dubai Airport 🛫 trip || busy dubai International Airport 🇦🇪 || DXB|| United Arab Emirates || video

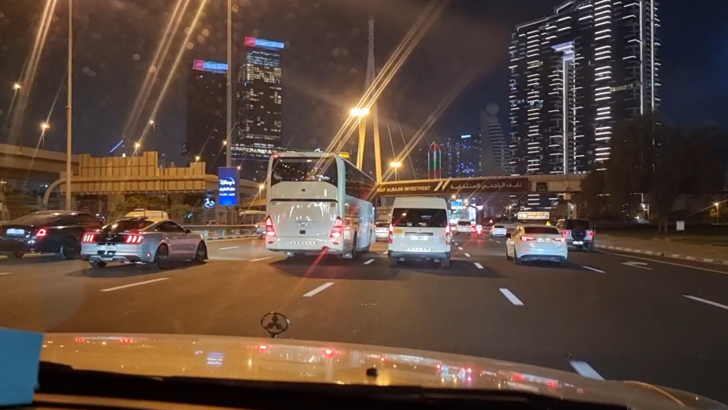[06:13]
तो देखें अभी तो मेरे हिसाब से जो गाड़ी जा रही है वो 40 के ऊपर जा रही है, जो मैक्सिमम स्पीड चल रही है वो अभी 40-60 है,
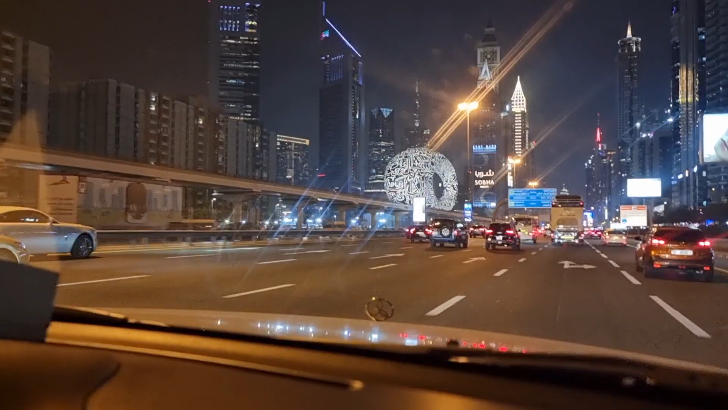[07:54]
दोस्तों एक बहुत ही प्यारा व्यू जो दिखाई दे रहा है वो है दुबई म्यूजियम का, रात के वक्त ये देखें कैसे दुबई म्यूजियम नजर आता है यार, क्या कमाल का व्यू है भाई।